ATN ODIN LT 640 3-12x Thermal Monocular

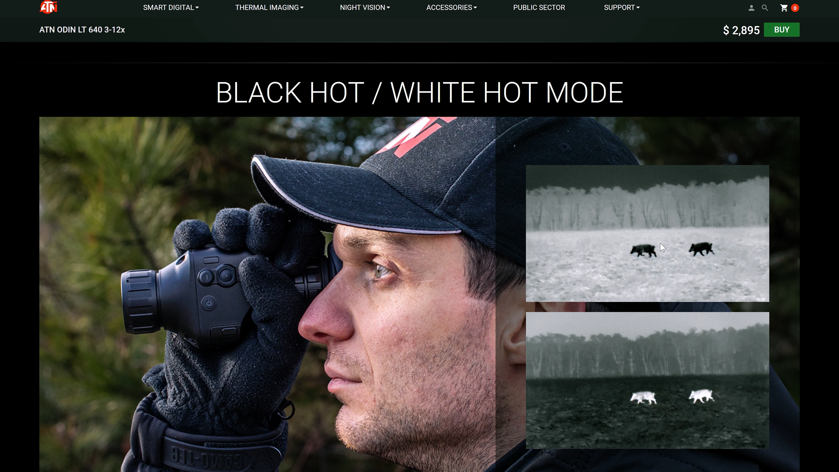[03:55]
Δηλαδή τα θερμά αντικείμενα τα βλέπουμε με επιλογή είτε σε μαύρο είτε σε άσπρο, φωτεινό.
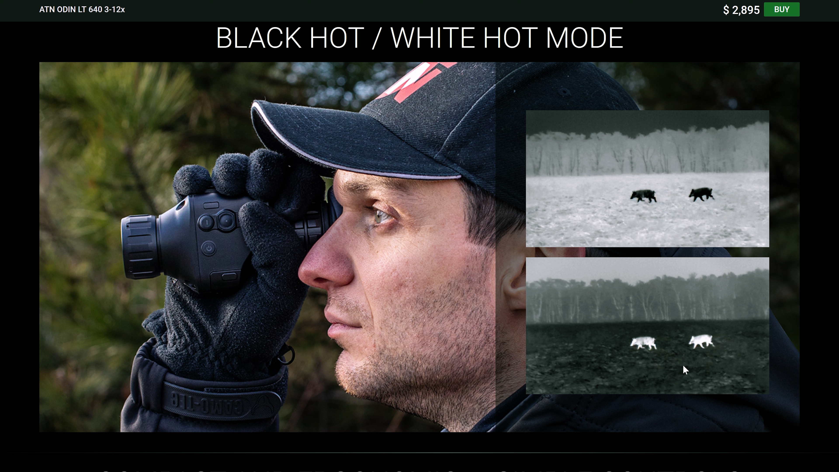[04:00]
Η μαύρο τελείως φωτίζει τα υπόλοιπα γύρω και το θερμό αντικείμενο το δείχνει μαύρο.